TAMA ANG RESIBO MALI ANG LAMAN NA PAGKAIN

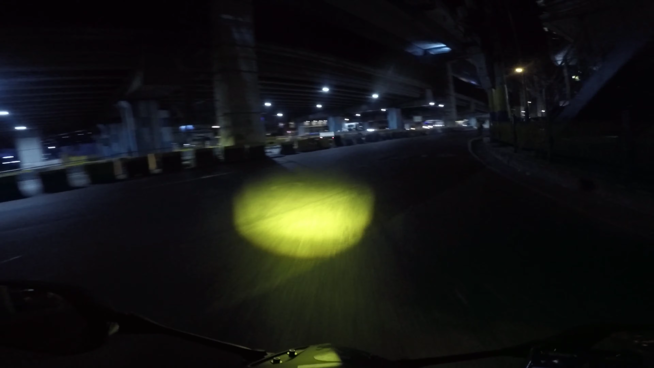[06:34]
Lugi tayo sa oras. Pero okay lang yan. Ganun talaga, may times talaga na gano'n na kakamali talaga. Sabihan na lang natin sila mga tol. So ayan, turning to North Gate na tayo. Ayan, trailer bang sa Pote Road.
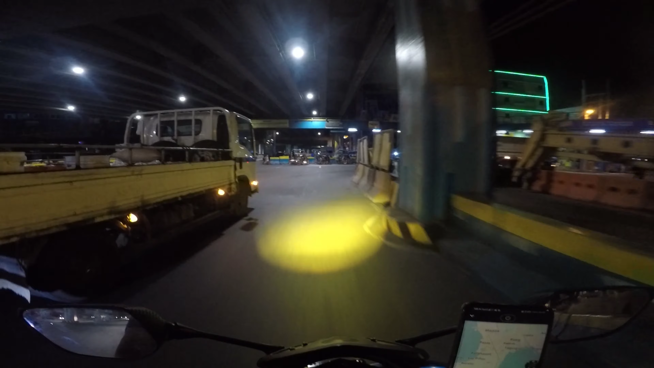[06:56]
You know, daming isda.
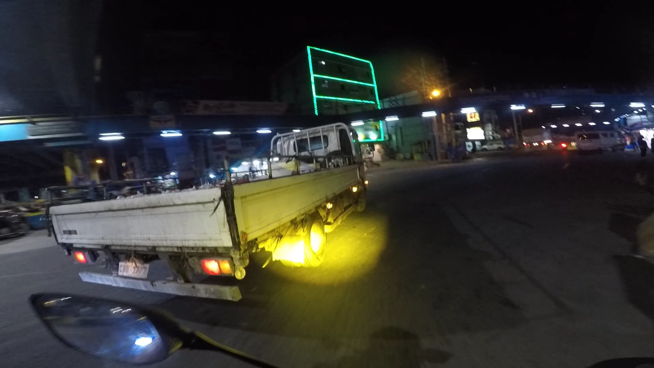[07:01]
Daming isang deliver oh. Ito yung public market na Tinlupa. Alabang Tinlupa.